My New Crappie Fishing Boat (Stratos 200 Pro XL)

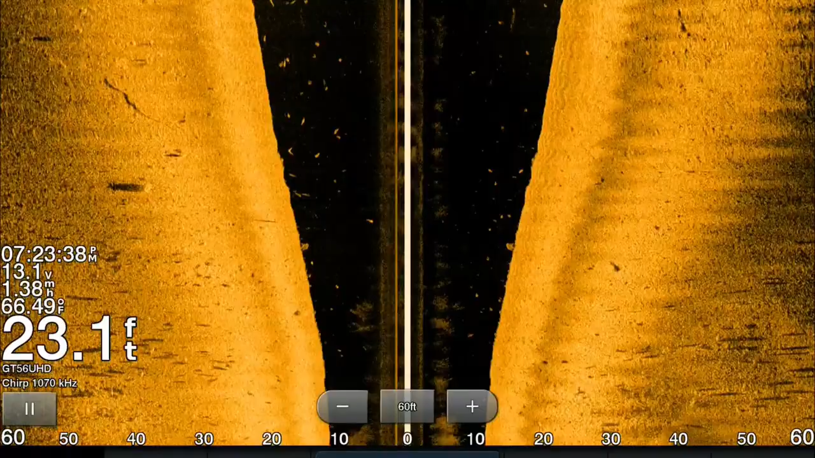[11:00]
On screen: depth 23.1 ft, water 66.49°F
And you can record any one of the GPS map screens. So we're going to start recording this for you. So you get a little bit clearer of an image. We just had a big yacht come by,
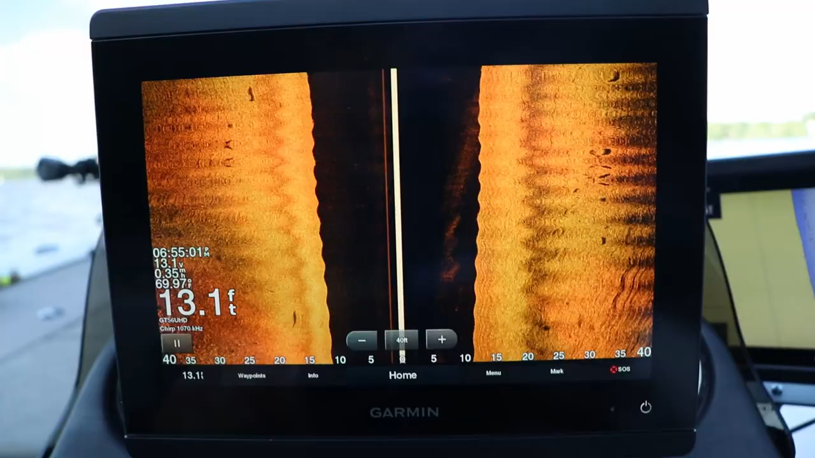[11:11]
On screen: depth 13.1 ft
but this GT56 with the mega imaging or the ultra HD imaging is absolutely amazing.
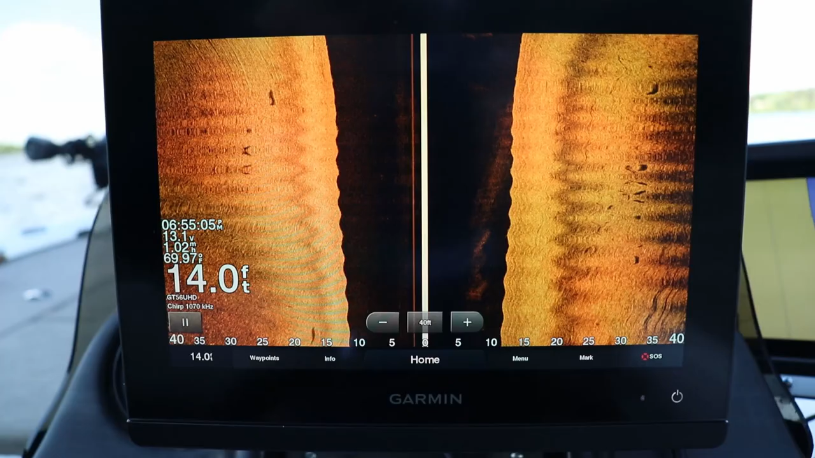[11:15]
On screen: depth 14.0 ft
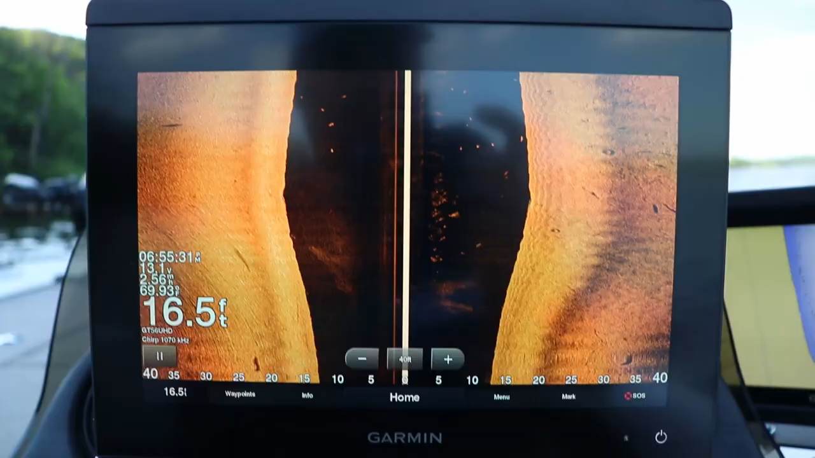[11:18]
You can see there's a ton of fish out here.
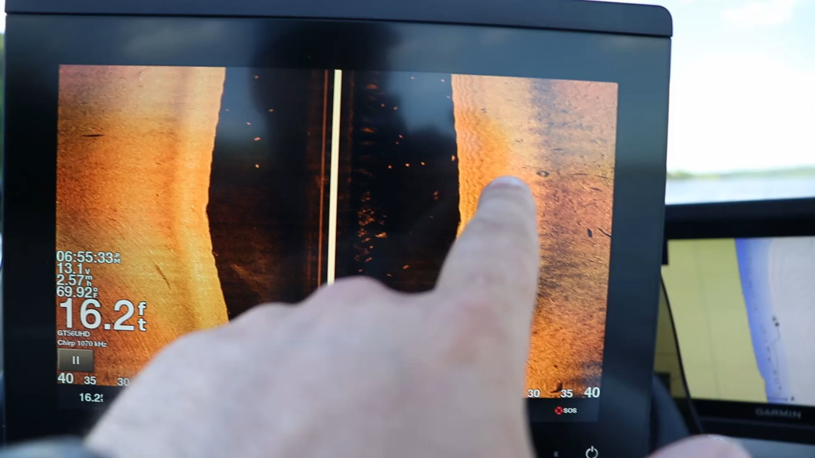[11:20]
On screen: depth 16.2 ft
They're just all over the place.
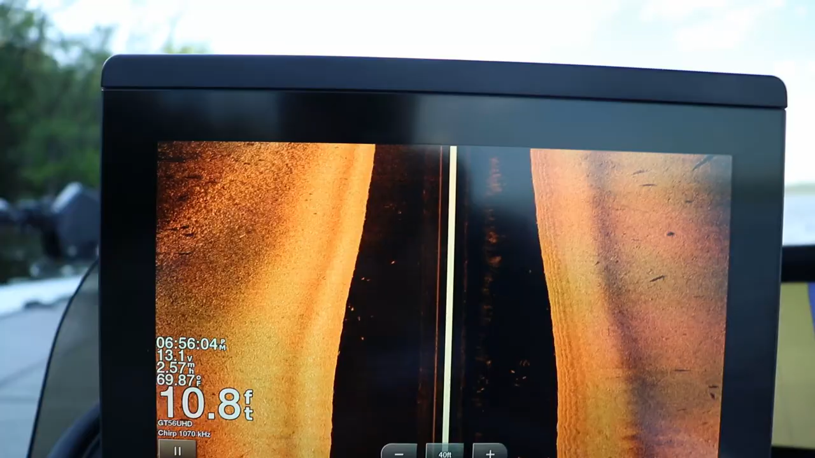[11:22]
On screen: depth 10.8 ft, water 69.87°F
For those of you who don't know, this black area is directly below the boat.
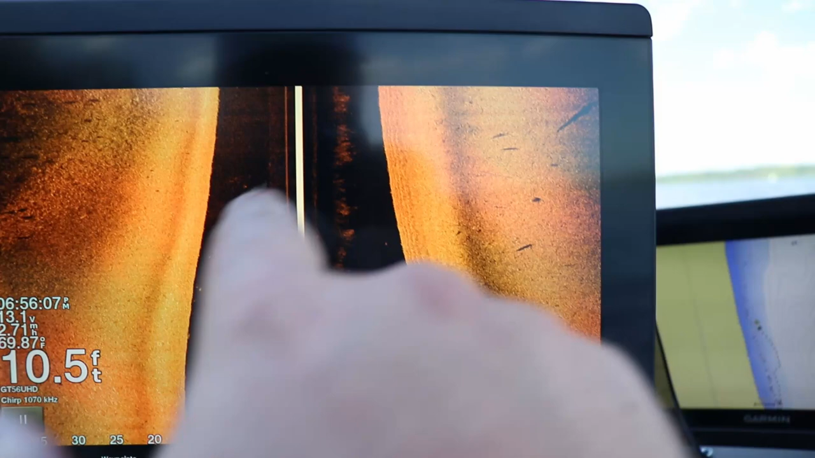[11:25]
On screen: depth 10.5 ft
That's my 10 foot. And then the gold is to the left and right of the boat.
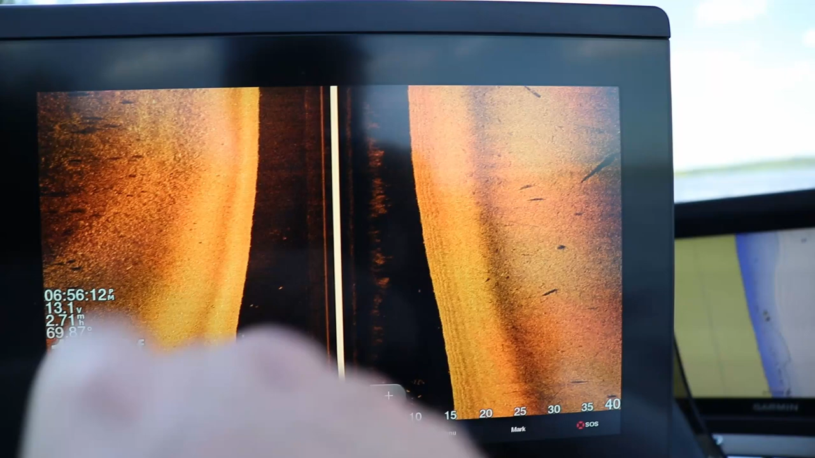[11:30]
So starting at 15 foot here, this is actually only showing 40 minus the 10 foot.
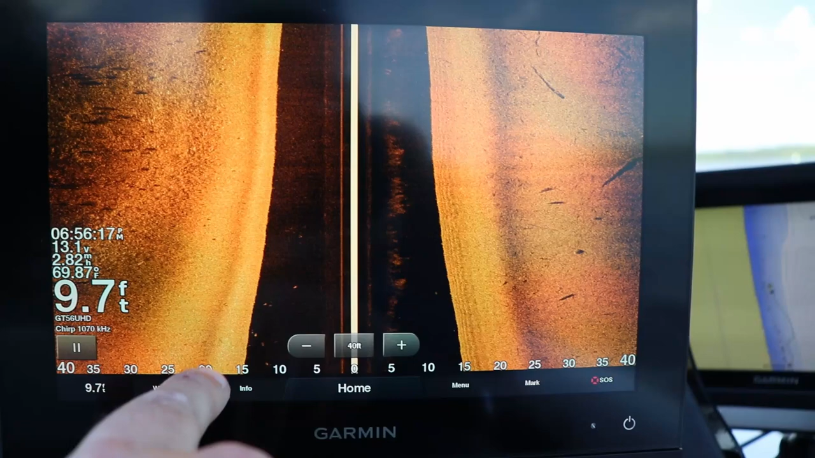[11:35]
On screen: depth 9.7 ft
So this is 30 foot left and right, really.
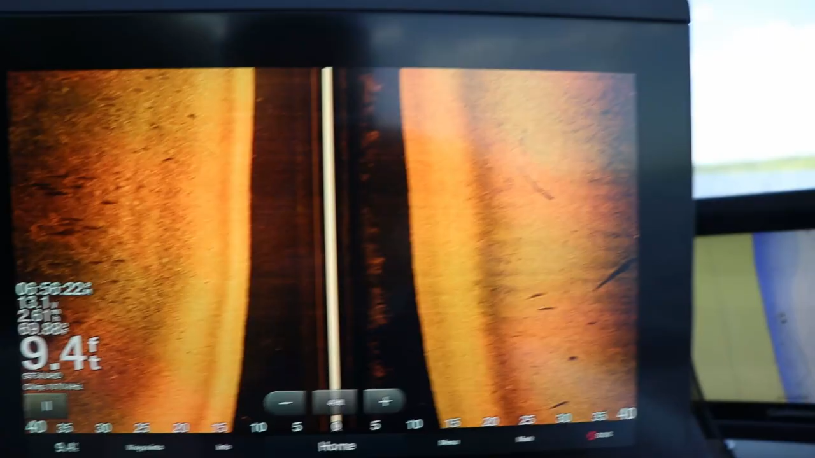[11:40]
On screen: depth 9.4 ft
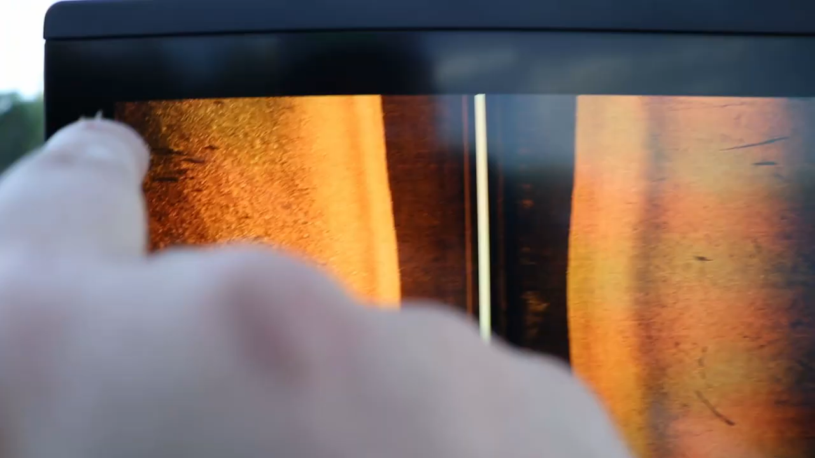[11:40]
But I'm looking for these shadows. These are some pods of walleye.
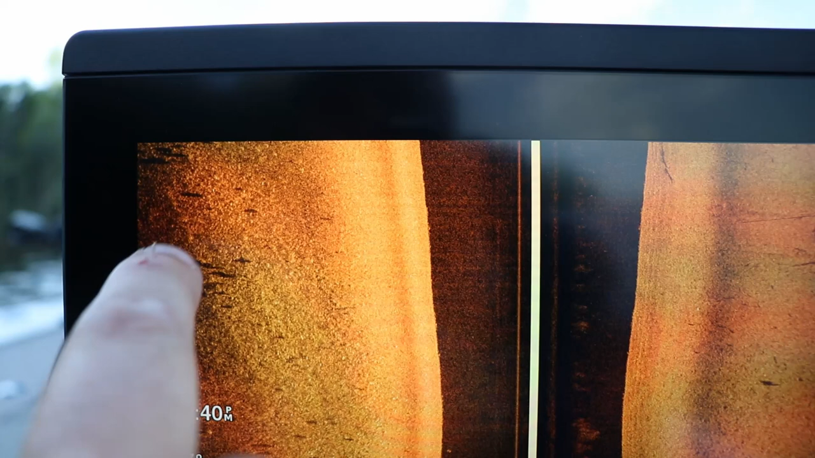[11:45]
There's some smallmouth up there too. I'm looking for these shadows and like three, four, five foot of water.
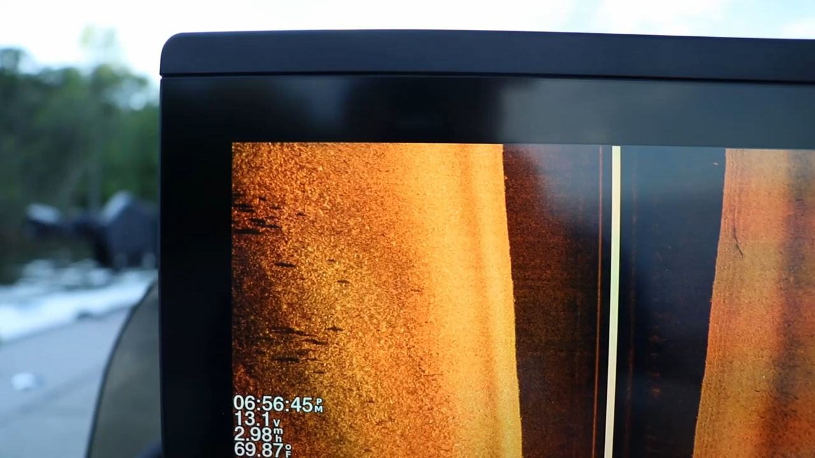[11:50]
Seems to be where the biggest pods are.
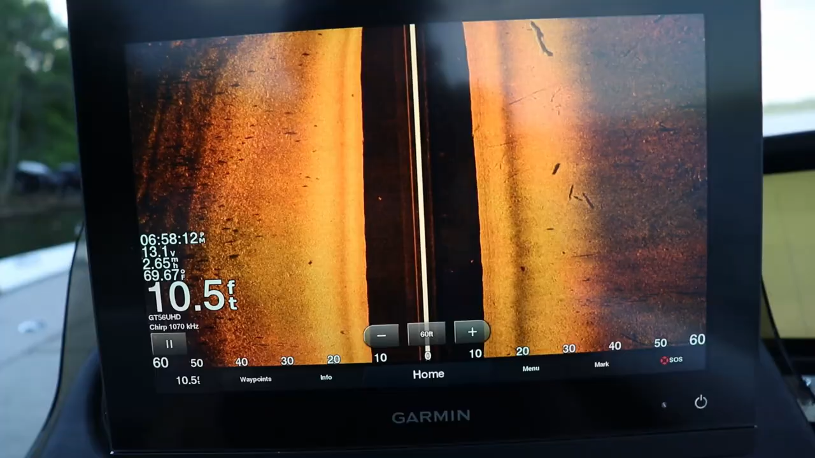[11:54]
On screen: depth 10.5 ft, water 69.67°F
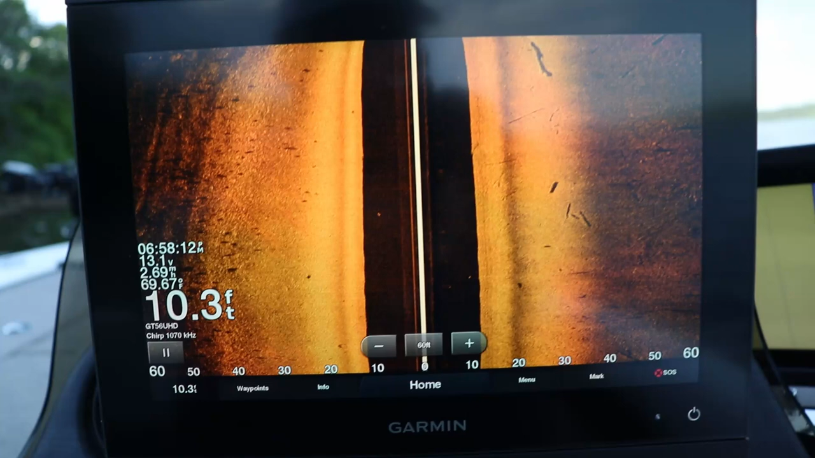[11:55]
On screen: depth 10.3 ft
A big old log right there. There's some, there's some fish scattered throughout this break.
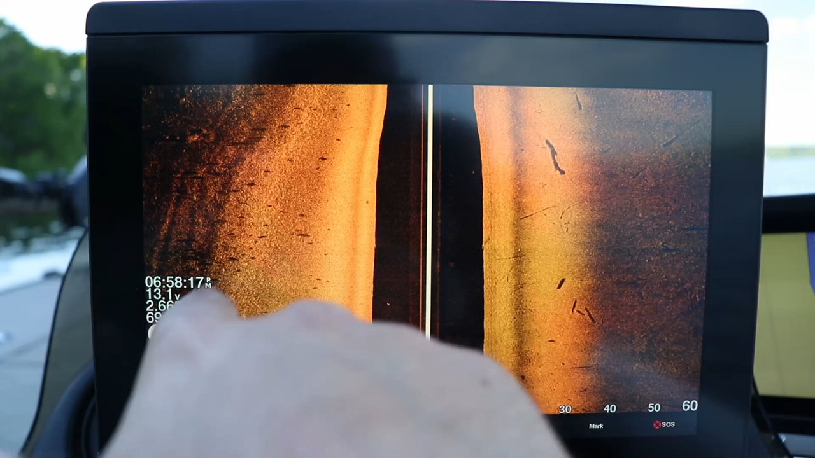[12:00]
I'm going to go back up to where I caught most of those other walleye though.
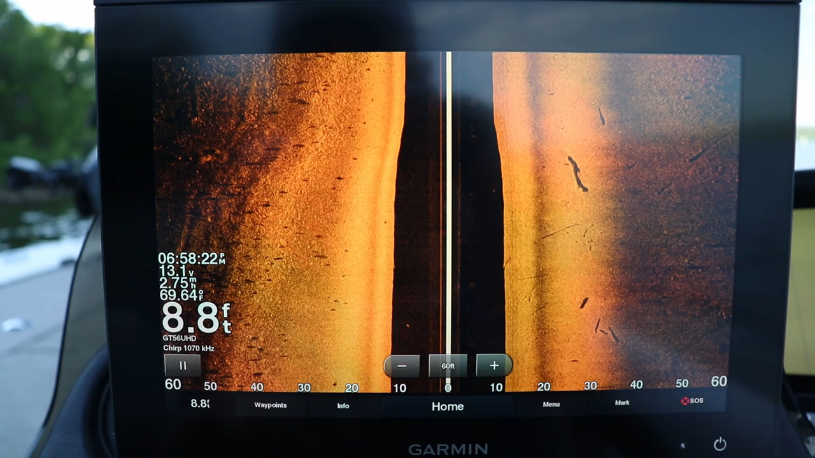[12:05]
On screen: depth 8.8 ft
Some big rock pile coming down onto the break.
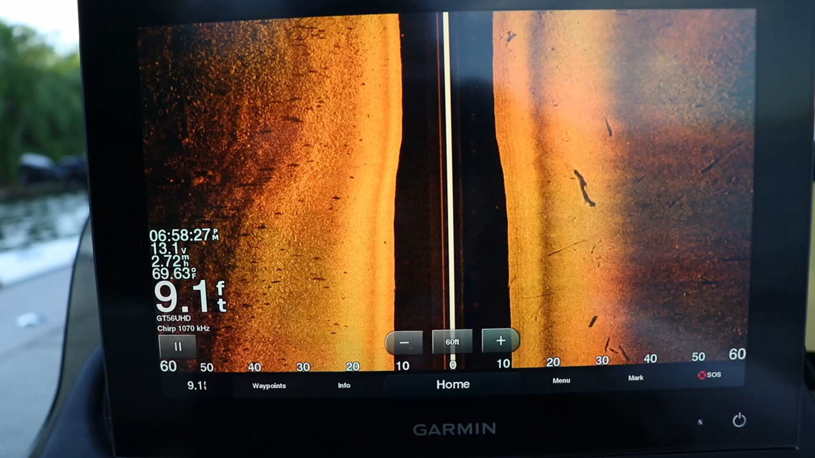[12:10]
On screen: depth 9.1 ft
See, these are the rocks that break down.
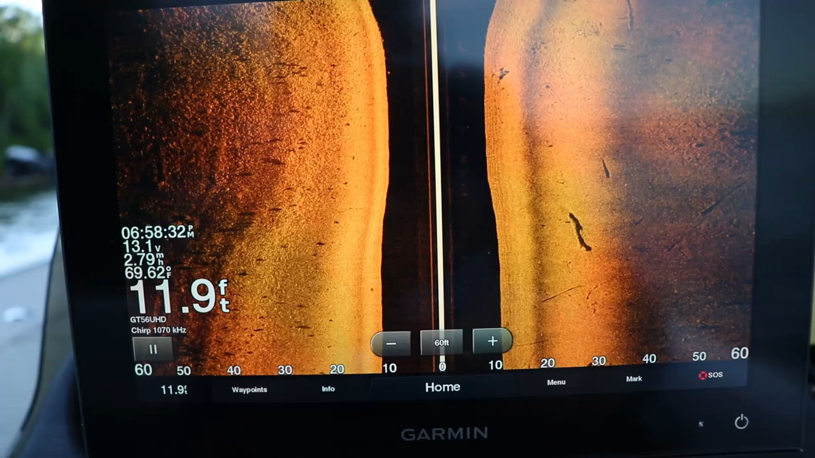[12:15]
On screen: depth 11.9 ft
And then this is that softer sand bottom that breaks towards the main channel here. And then there's some sunken timber.